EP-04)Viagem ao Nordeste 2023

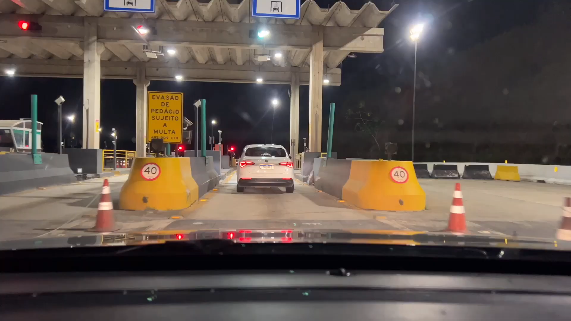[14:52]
Você tá com sono, né? Vamos aí, galera. Mais um pouquinho de BR, hein? Mais um pedágio aí, ó. Isso aí, é um pedágio bem pago, galera.
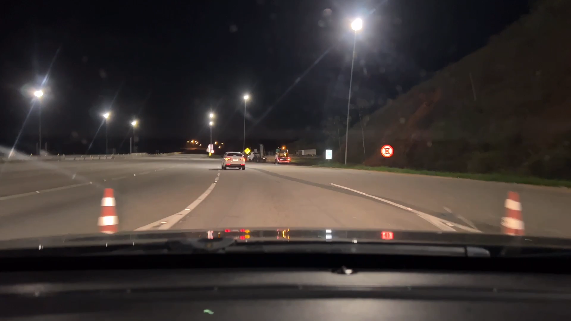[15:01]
Um tapete de pista. Que estrada é essa, Dele? 101. Estamos quase chegando em Campos. É quase da 101. Tapete, galera, aí. Eu quando eu vim pra cá, eu vim pela 101. Macaé retorna a 500 metros. Tapetezinho, galera. Pô, essa pista aqui é...
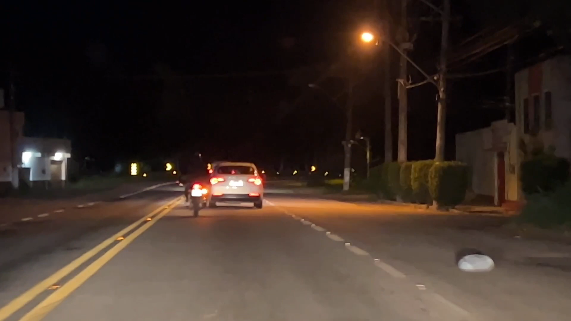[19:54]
Aqui não tem cidade, não é? Tem, estamos em Campos, cidade grande. isso aí, galera.